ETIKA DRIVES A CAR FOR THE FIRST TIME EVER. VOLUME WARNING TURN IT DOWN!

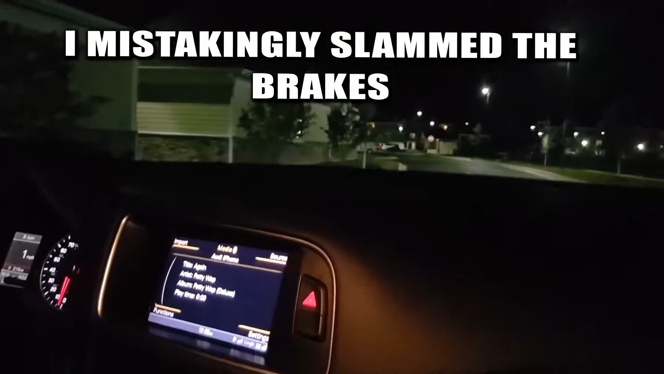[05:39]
I'm sorry, I got scared, yo. Oh my God. Okay. I'm so sorry. Etika, stay on the right side of the road.
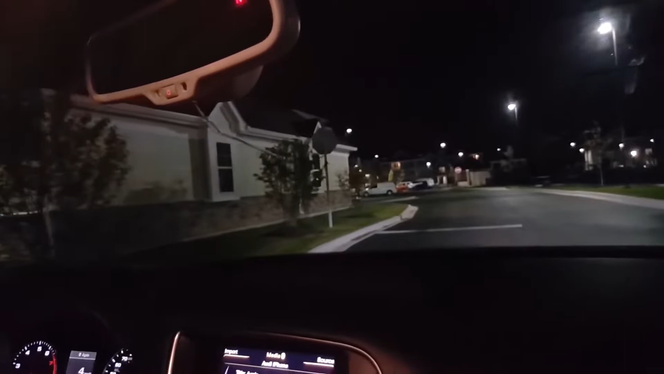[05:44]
On the right side of the road. On the right side of the fucking road. On the right. Okay, okay. Dude, we're gonna fucking die tonight. We're gonna fucking die, yo. Okay, wait. Move the wheel.
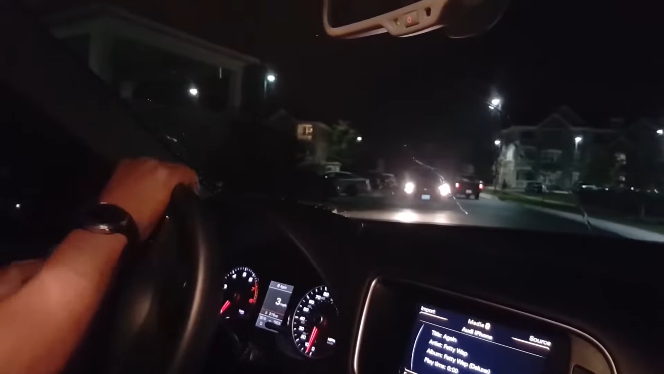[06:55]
Pull. Yo, what? Push the brake. No. Don't. You're good. See? He's fine. Oh, my God. You did it. Okay. You passed your first fucking car. Couldn't we use a less expensive whip for this?
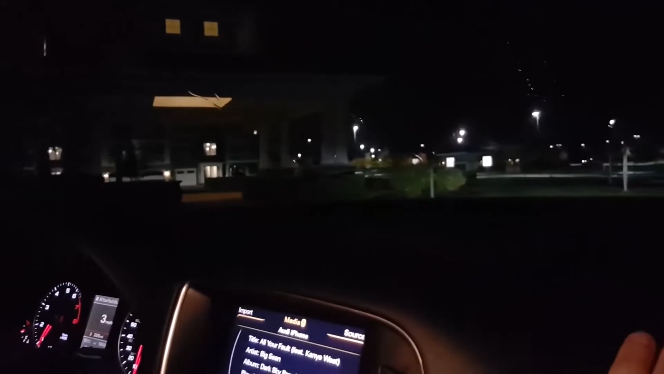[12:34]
What the fuck? Oh shit! Thank you, Sully.
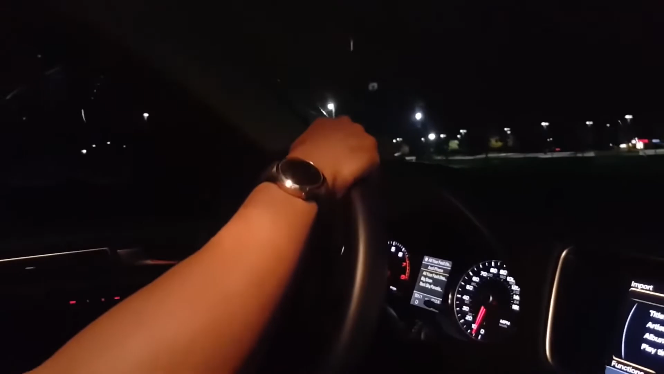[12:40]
Okay, go there. Just fucking slow. Don't go any faster than 5 miles an hour. I won't. You're not allowed. Okay, go this way. Just slowly turn. Into the circle. Just nice and slow.
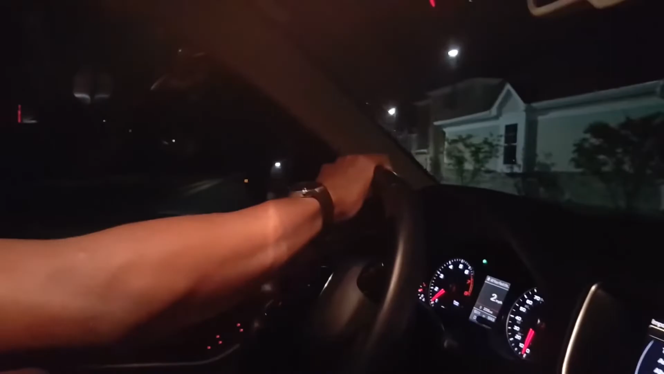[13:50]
Turn that fucking wheel. Oh, shit. Jesus Christ. Dude, you fucking almost wrecked this car. Oh, shit. Oh, fuck. All right, go straight. Nigga, wait a minute. Go straight. Right?